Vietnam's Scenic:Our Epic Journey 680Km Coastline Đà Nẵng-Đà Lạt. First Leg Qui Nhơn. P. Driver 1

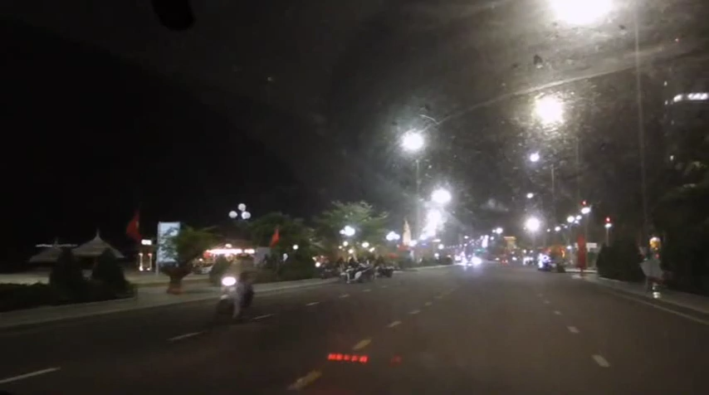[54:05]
Bao là bao giờ là con ngồi chờ chú đi, chú chơi để là con chở chú về luôn. Còn mình đi cây số thì không có chờ được là con phải đi về. Rồi chú gọi chừng nào về là con tra số chú gạt. Đây là cái khách sạn của Nhân Sài Gòn. Còn cái này là cái chung cư tơ MS. Còn cái này là cái tượng đài Chiến Thắng này chưa? Xưa là cái tượng đài Chiến Thắng nó nằm ở trong này chú.
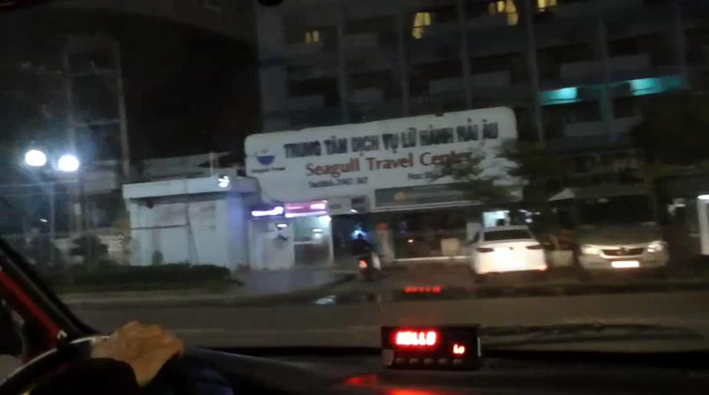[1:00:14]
Đây là công viên Quy Nhơn đó.